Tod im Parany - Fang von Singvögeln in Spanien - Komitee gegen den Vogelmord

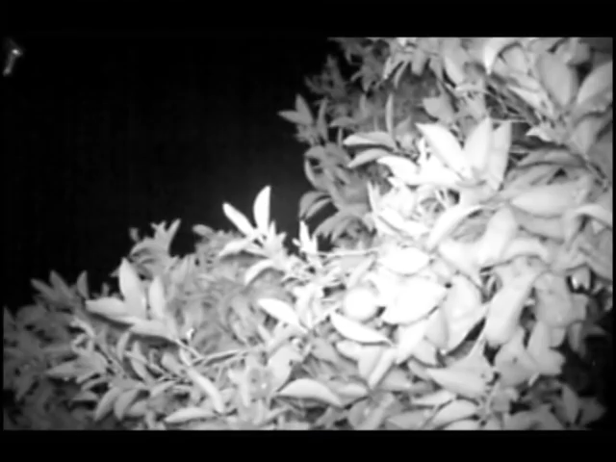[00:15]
Dahinter kann man nur die Umrisse von Bäumen erkennen, aufwendig beschnitten.
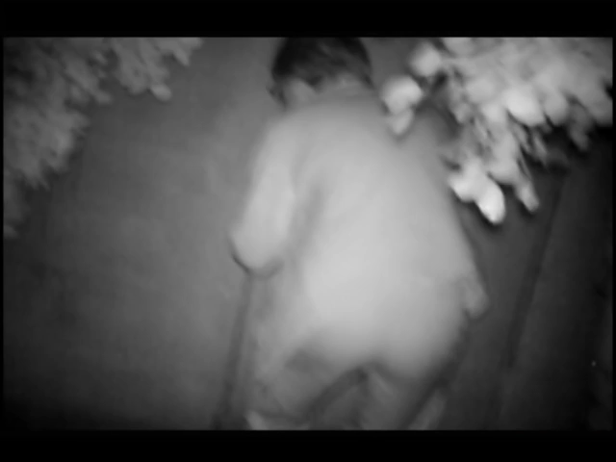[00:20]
Von innen hören wir hektisches Flügelschlagen und panische Vogelrufe.